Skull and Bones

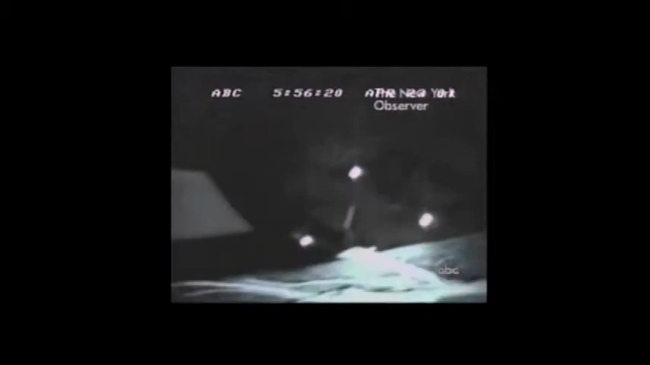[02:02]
The videotape provides a grainy glimpse into what appear to be the initiation rituals of a secret society that's been around since 1832, whose members have gone on to be leaders of Wall Street and the White House, the Senate and the Supreme Court.